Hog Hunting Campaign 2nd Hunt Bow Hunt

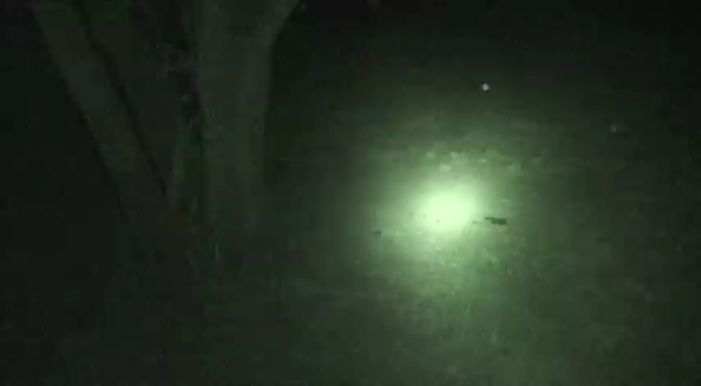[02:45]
That hog is down. He's right there, about 40 yards.
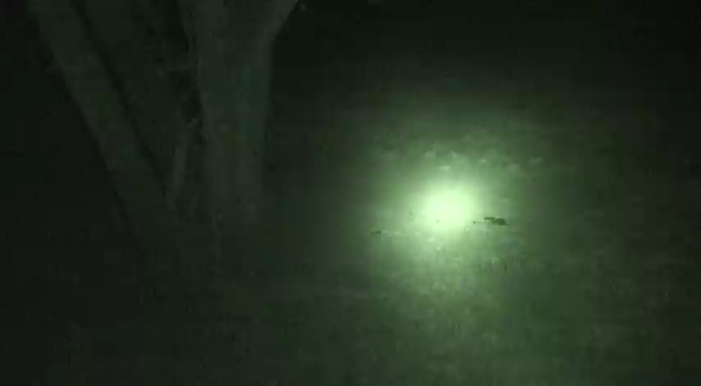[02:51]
That pig is down. Got him. I waited and I got him. Ugh. I'm out of arrows though. I gotta go get